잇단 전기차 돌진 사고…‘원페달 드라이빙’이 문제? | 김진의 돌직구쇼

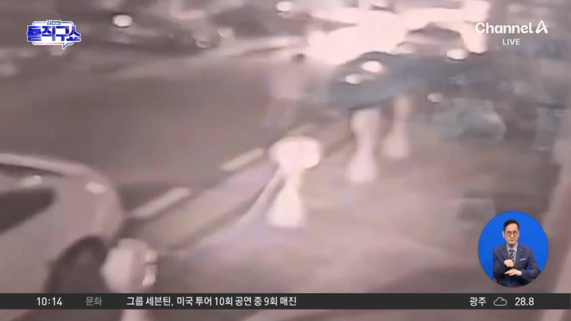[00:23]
다행히 인명피해는 없었지만 오토바이와 차량 7대를 들이받는 큰 피해가 이어졌습니다.